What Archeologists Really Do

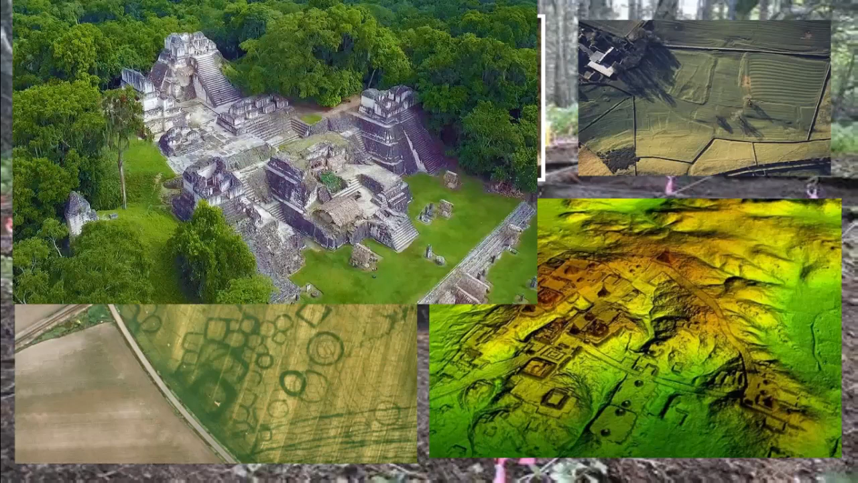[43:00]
And this is probably what you would see if you strip away the vegetation. It's a Mayan ruin in Central America.
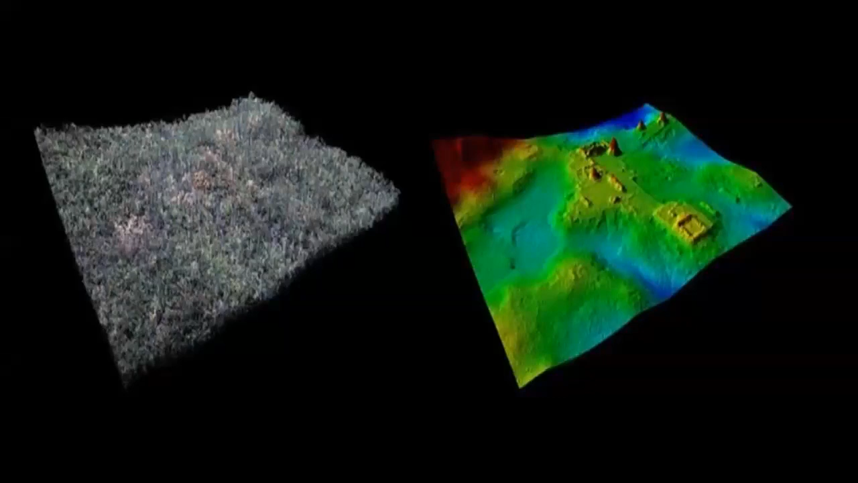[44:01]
And you can see there's a Mayan ruin there, temples, plaza. Very exciting. So you can see there's a lot of non-digging archaeology that can be done because of technology.